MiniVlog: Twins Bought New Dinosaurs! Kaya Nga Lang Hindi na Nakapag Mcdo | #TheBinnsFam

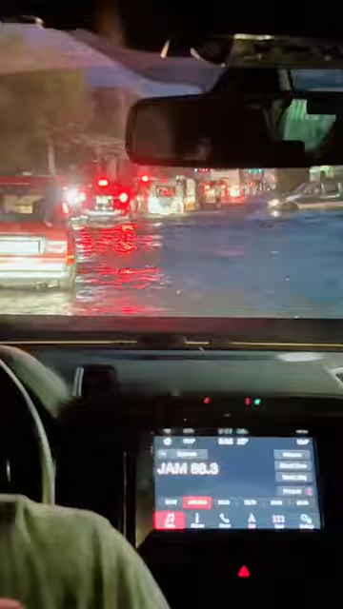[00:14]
At ayan may baha pa rin nga dito sa bandang Santa Cruz.